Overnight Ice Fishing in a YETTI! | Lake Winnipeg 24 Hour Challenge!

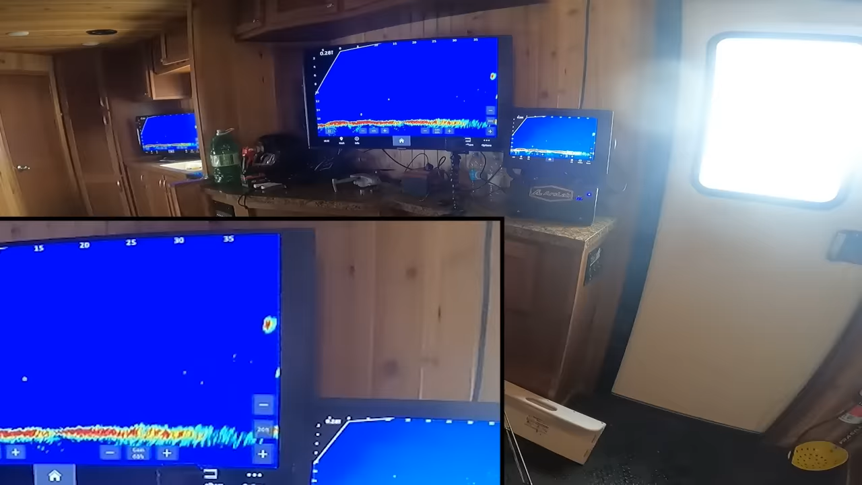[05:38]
Oh yeah, look at this one come up straight up. Come on. It's not very big, but it just come right up with the rattle bait. There we go.
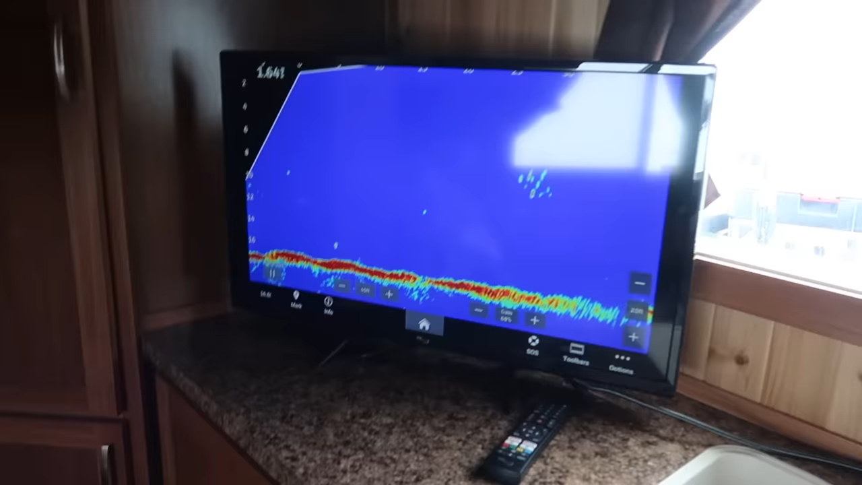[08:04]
You'll notice here, oh, there's live scope right here, but there's nobody fishing right here.
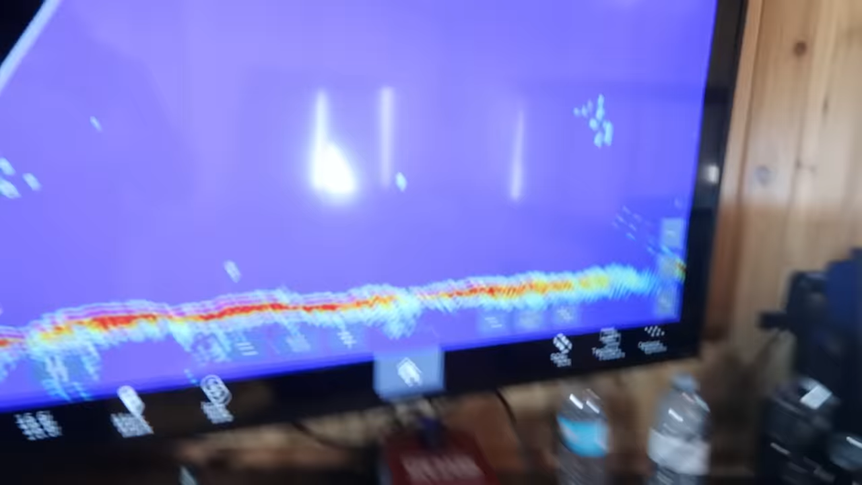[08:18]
So you can see if he was fishing over there right now, or somebody was fishing, you would see their lures on this TV, also on that TV.
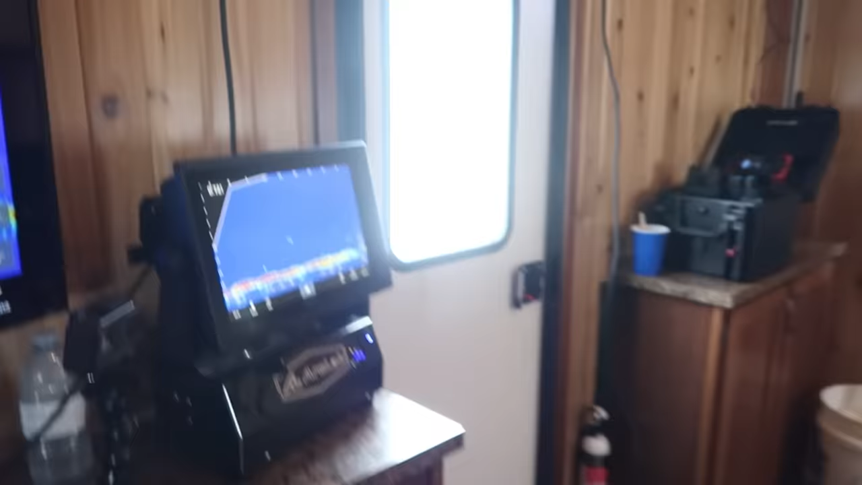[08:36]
But anyway, it's got live scope set up in the shack, so you don't even have to bring your own electronics. It's got everything dialed in for you, ready to go.
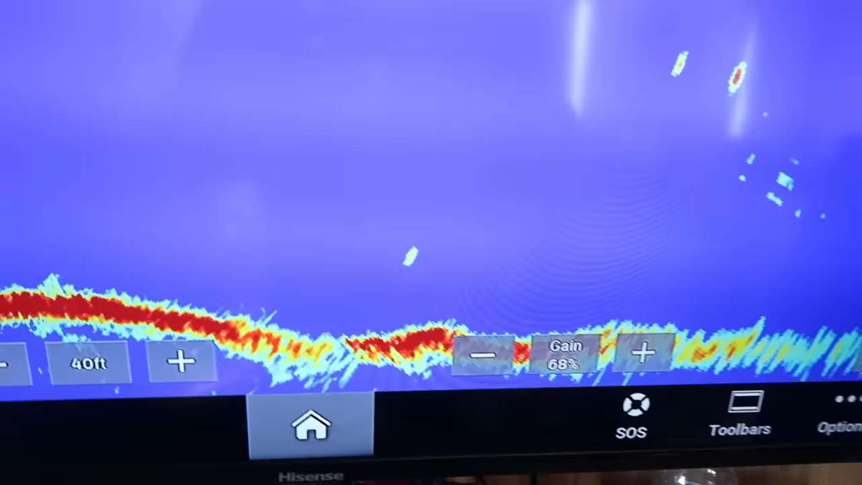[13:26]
Okay, so outside, that's my bait there.
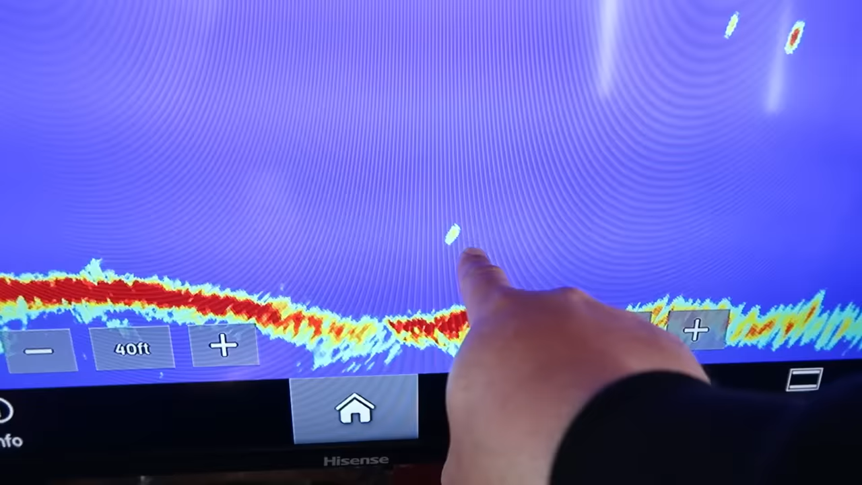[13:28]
Look at this little bit of a dip I got here.
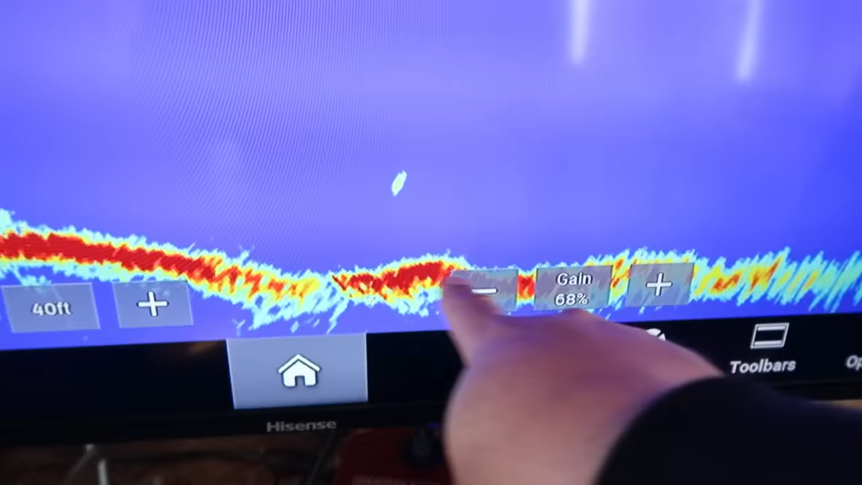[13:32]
I've been watching lots of fish swim in this area there. In fact, there's a fish swimming right there again.
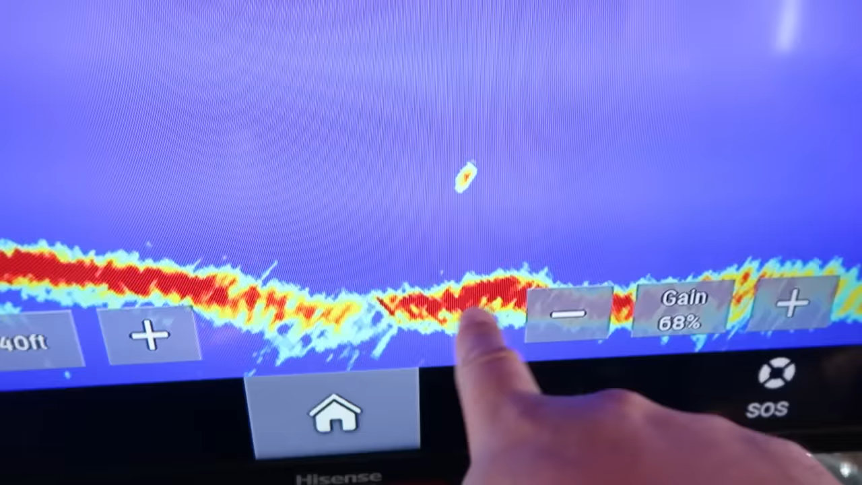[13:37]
So I drilled 2 holes out there right now. One at 20 feet, one at 35 feet.
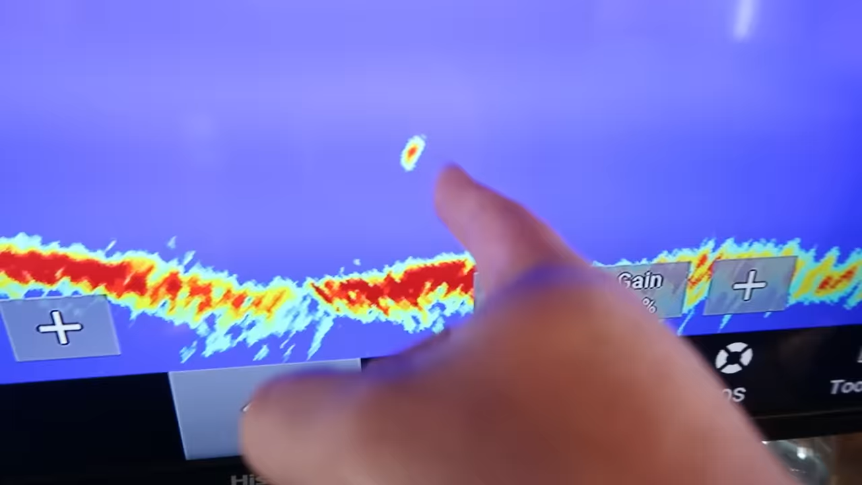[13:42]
Right now I got the jig down here at 25 feet, but I can also move it out to 35 feet.
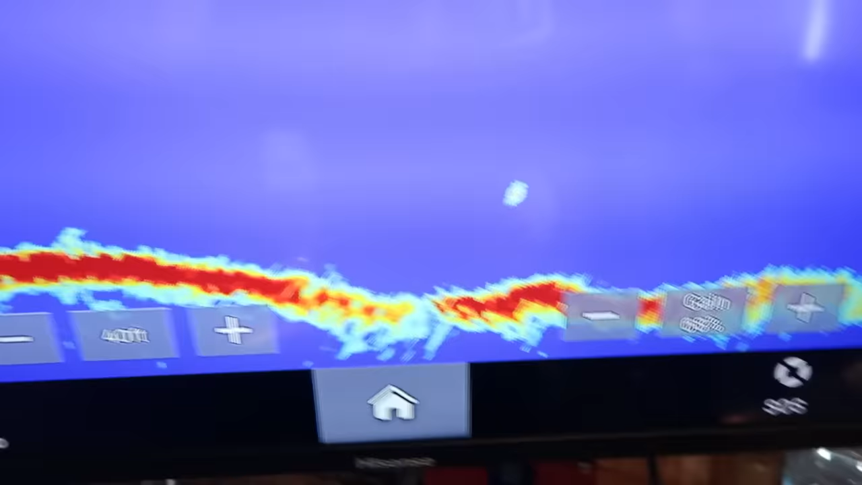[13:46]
And I can still fish with one hole inside.